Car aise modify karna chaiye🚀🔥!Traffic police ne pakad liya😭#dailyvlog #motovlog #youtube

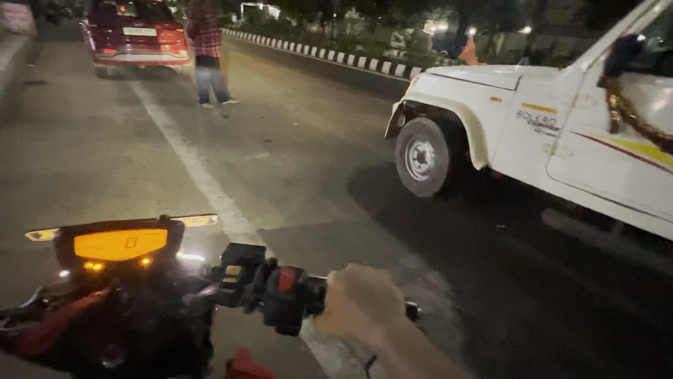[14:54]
तो अभी जश्ट कमल भाई को उनके ओफिस में छोड़ा, और मैं निकला यहां से, अभी जा रहा हूं रूम को
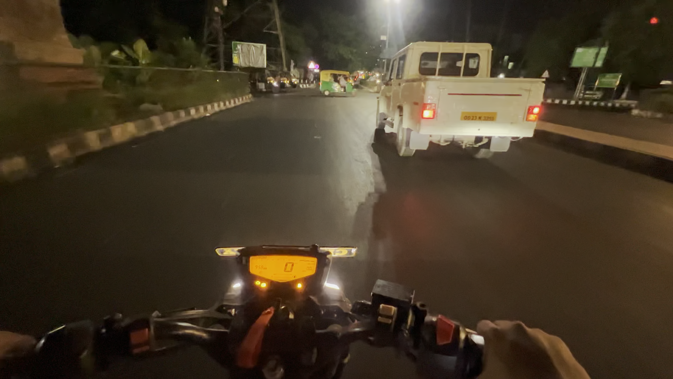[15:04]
भाई ना बॉरमूंडा पोटे, से पोटे जीए, और भाई ना धन्यवाद, चलो, गलत टरन ले लिया, मतलब गलत रास्ते पे चले आए, यहां से फीर से घूम जाना पड़ेगा, उस साइड, वहां रात्ते तर्टे, तक्री यहां से,